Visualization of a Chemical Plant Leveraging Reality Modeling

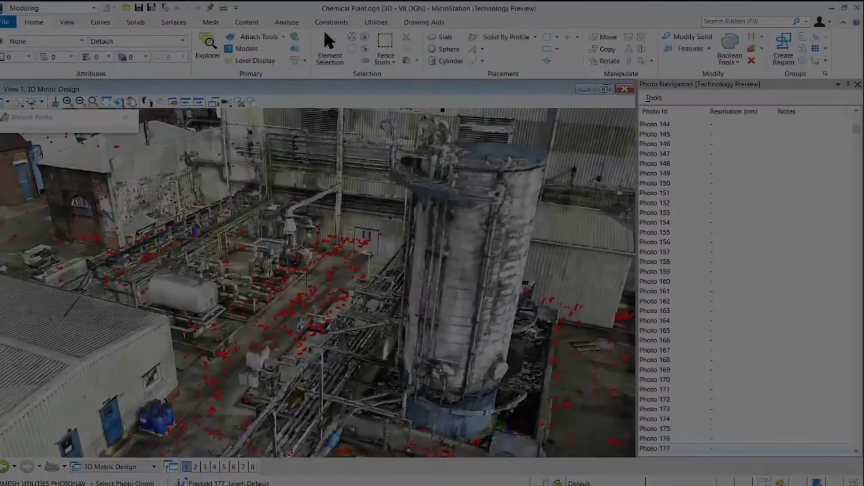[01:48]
The reality mesh is generated using the photographs taken of the site.
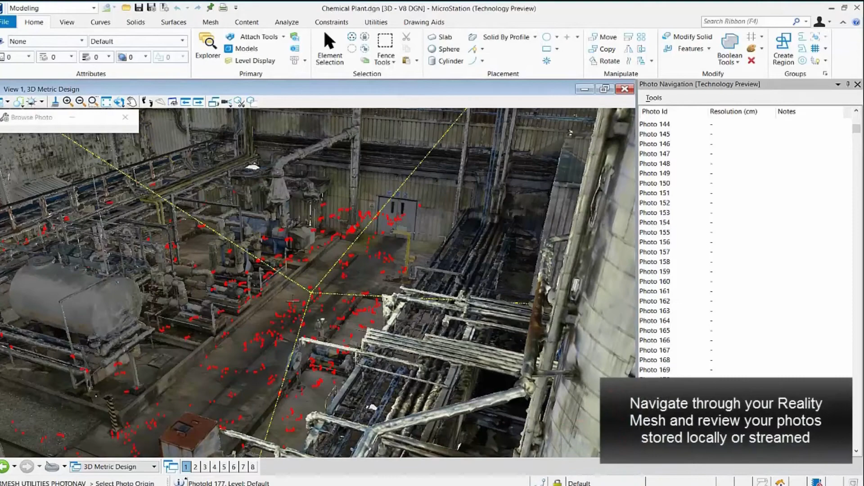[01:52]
Using the photo navigation tools we can further utilize these photographs.
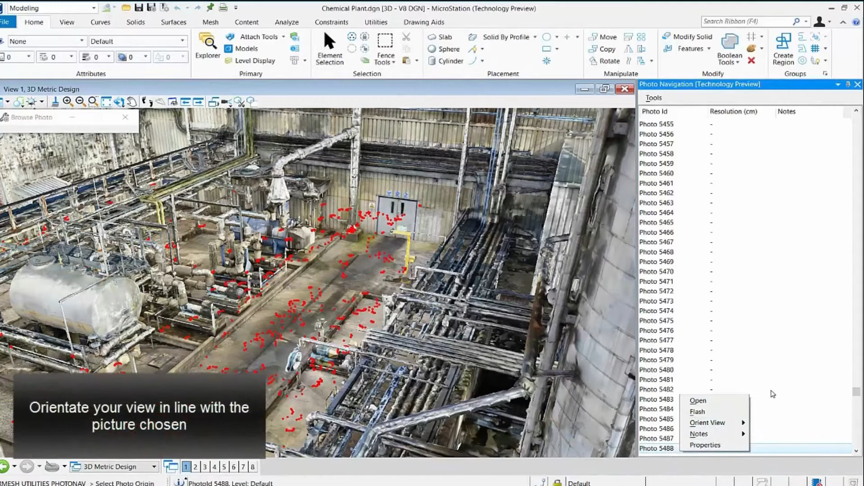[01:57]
Navigate your view within the reality mesh in
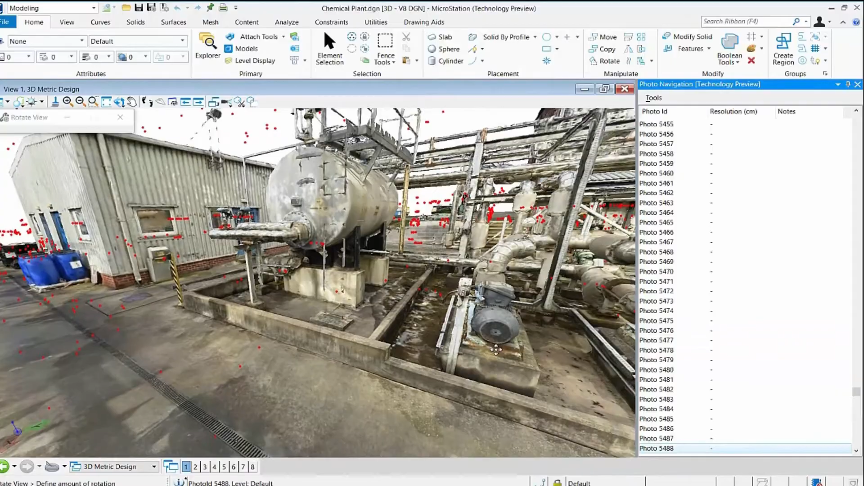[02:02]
line with the location from which the picture was taken.
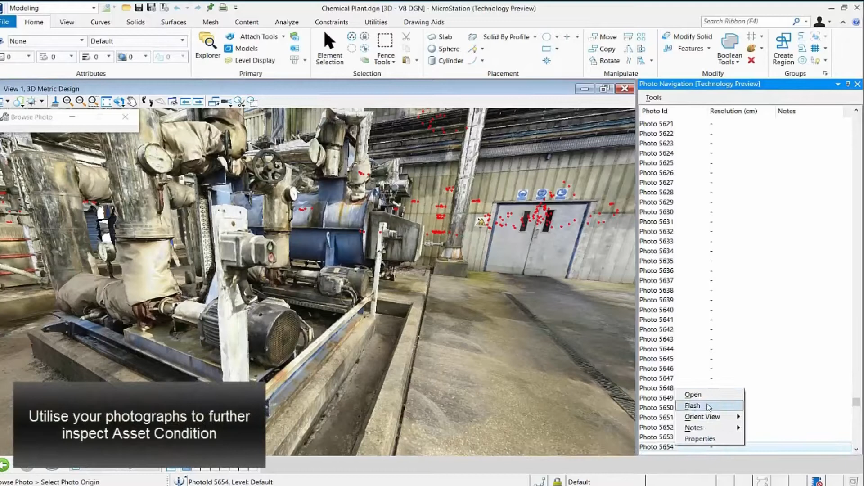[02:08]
Add notes and gain a more detailed view on the condition of your assets.